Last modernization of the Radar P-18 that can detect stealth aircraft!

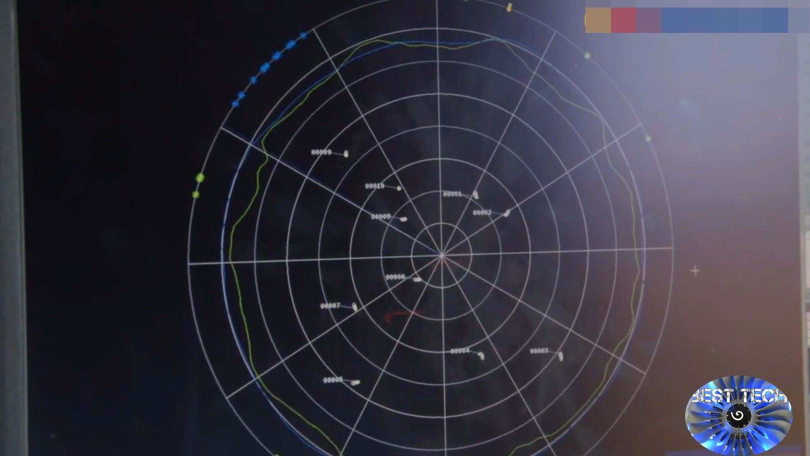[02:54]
the radar is equipped with the remote operator's workstations that allow remote control of the radar at a distance of 1,000 meters.
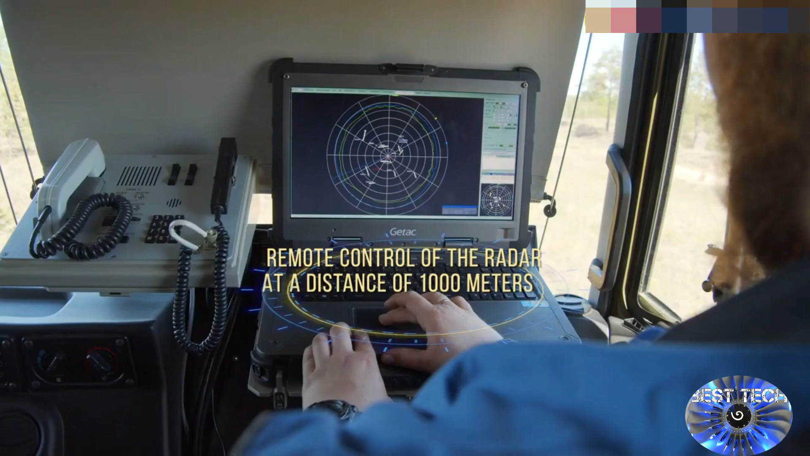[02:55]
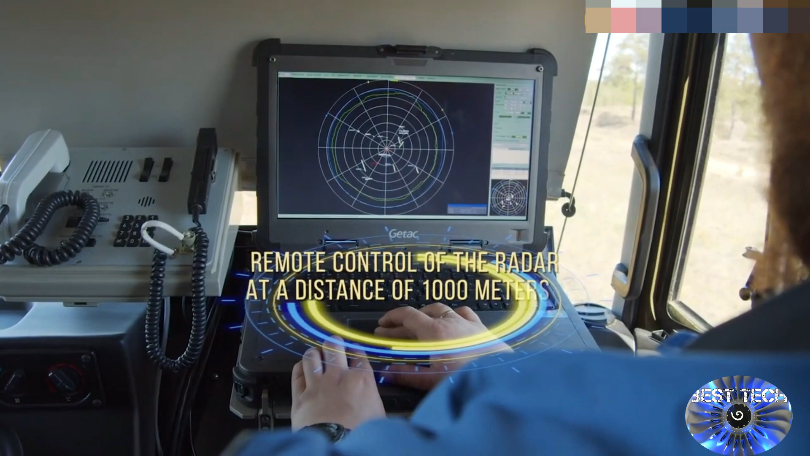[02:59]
P-18-2 PRIMA is capable to co-act with modern digital automated control systems,